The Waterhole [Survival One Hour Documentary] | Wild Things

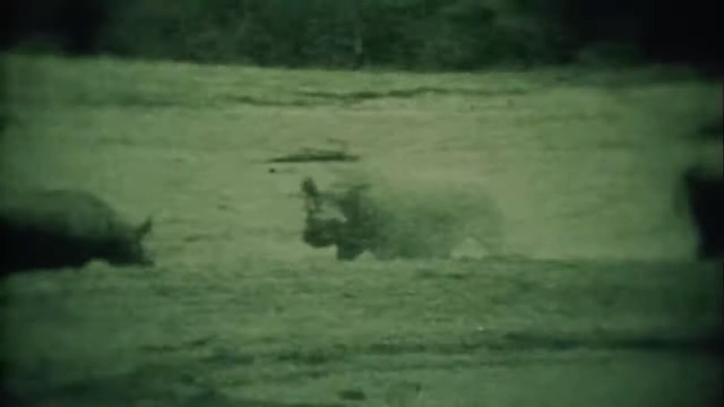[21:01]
At night, they come to drink and indulge in the heavyweight punch-ups so dear to a rhino's armor-protected heart.